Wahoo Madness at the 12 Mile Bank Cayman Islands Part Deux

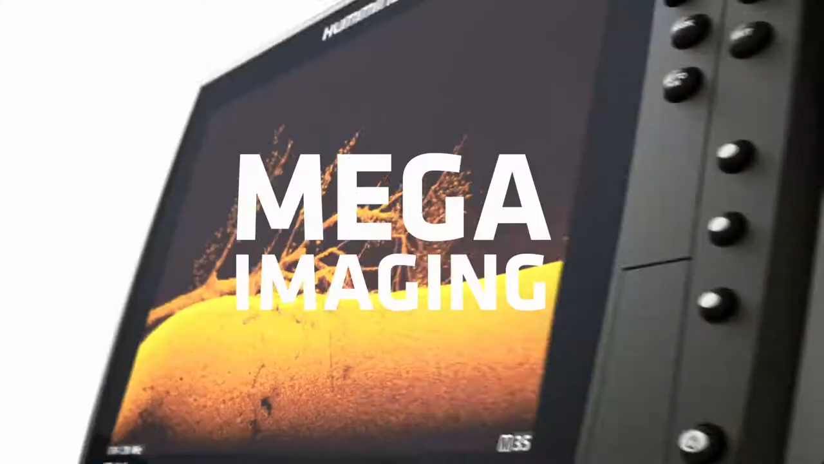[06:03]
New Mega Imaging Plus uses high-frequency sonar
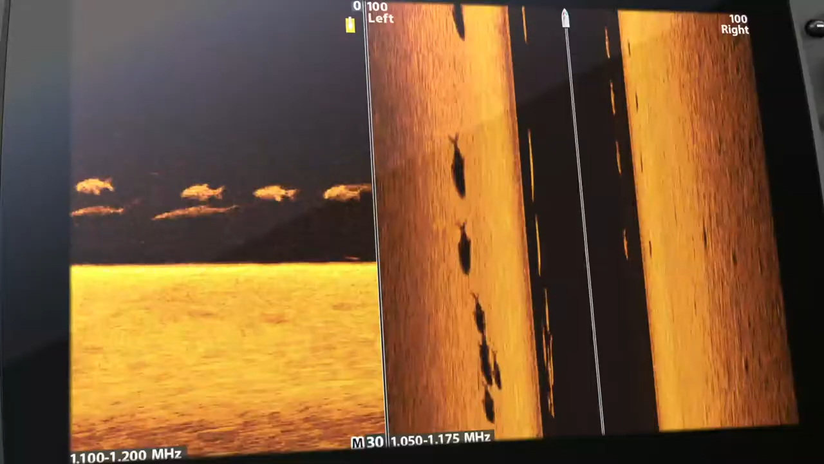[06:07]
to show you fish
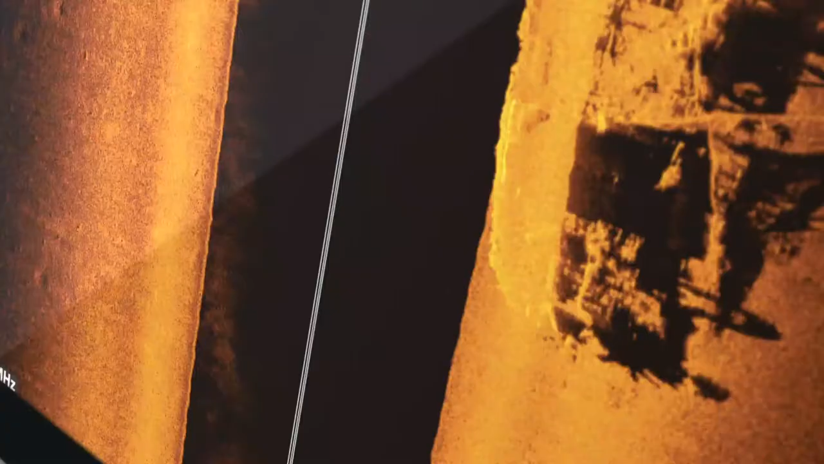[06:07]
and
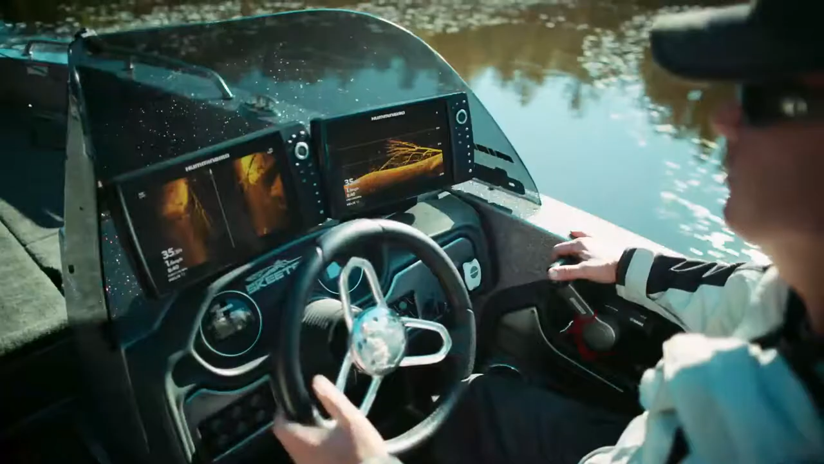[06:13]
No more secrets. No more guess what.
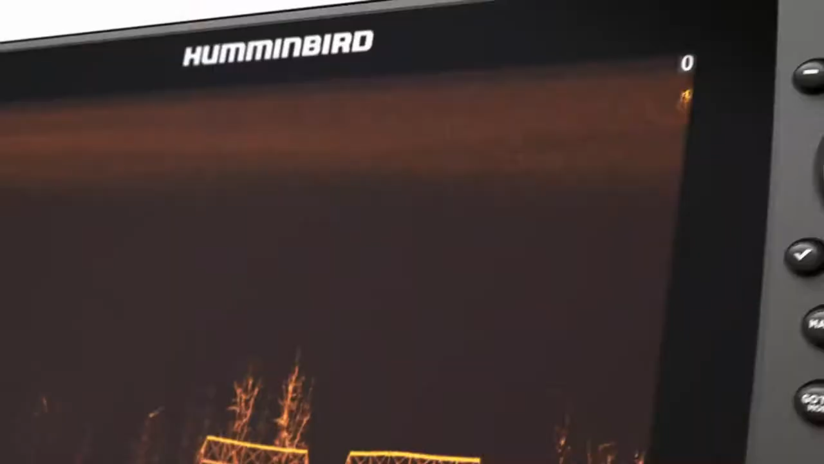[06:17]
Just a clearer picture of the world below.
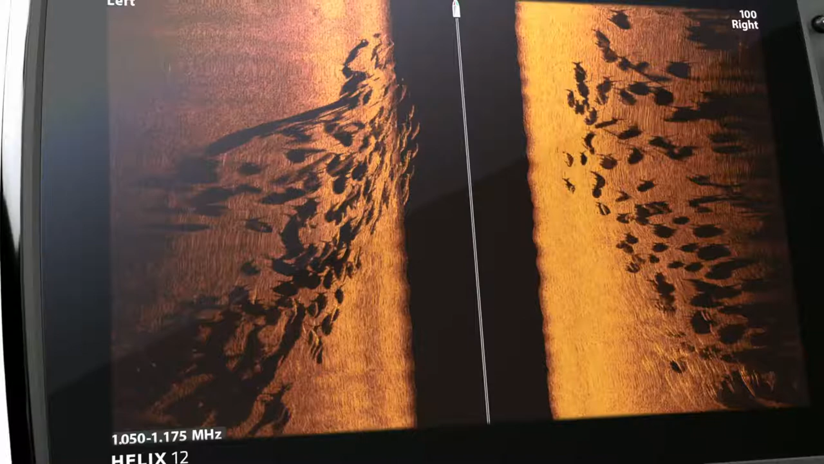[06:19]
Down to a fish's species and direction.